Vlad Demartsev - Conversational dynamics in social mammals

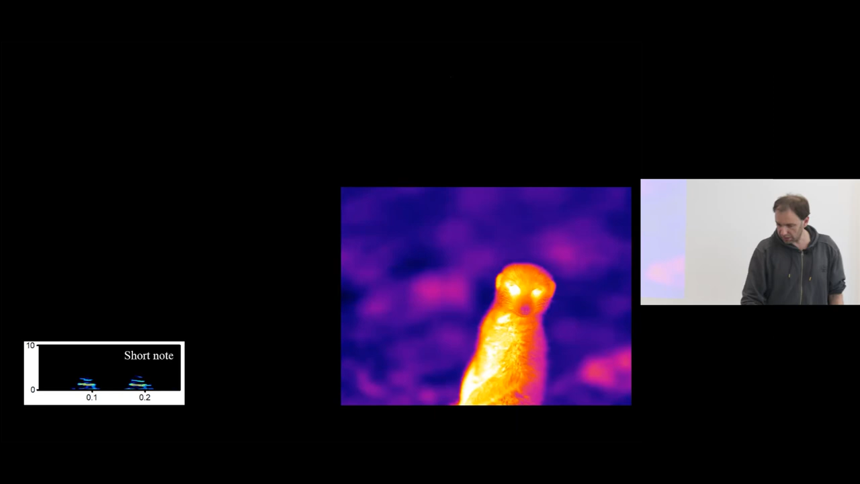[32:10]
And another interesting result That we got from this data Is that when
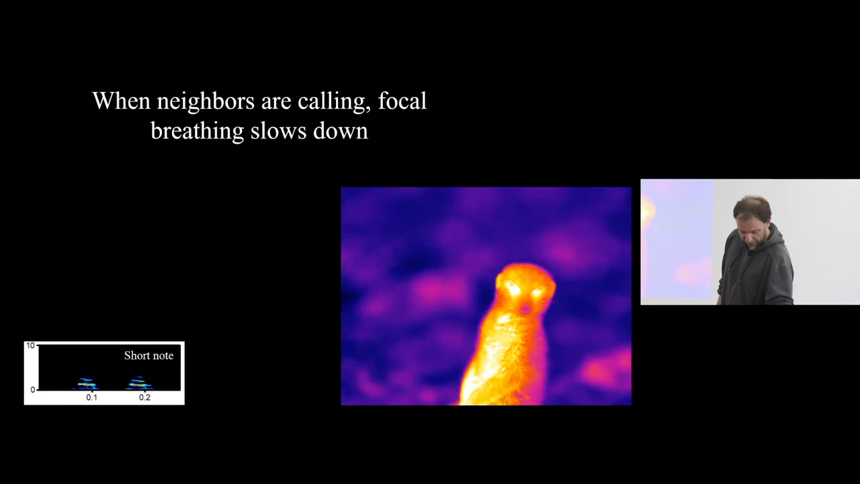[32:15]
neighbors are calling The breeding of focal individual Is getting slower And I don't have a definite explanation Of why this is happening There are two options That for now We thought about it First of all It could be attention There is a possibility That the animal Is kind of trying To reduce the internal noise To improve the perception Of the auditory signal That is coming in